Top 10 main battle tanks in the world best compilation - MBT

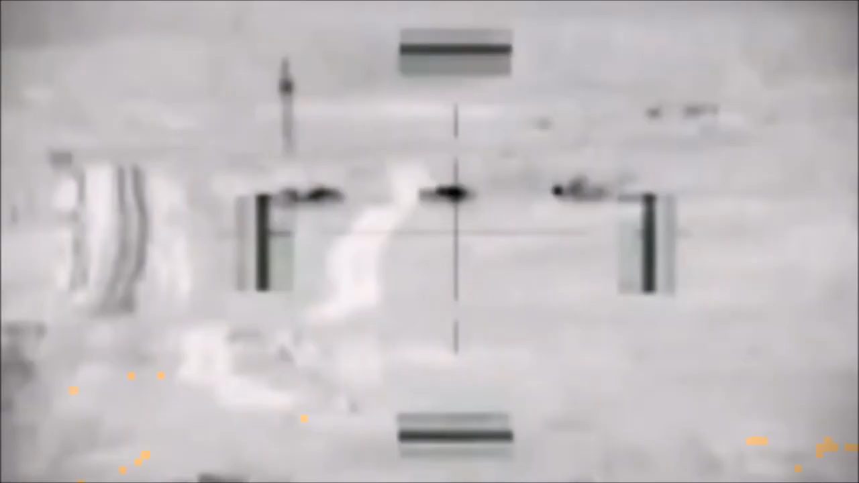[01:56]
Fire control system of the T-90 was adequate in the 1990s,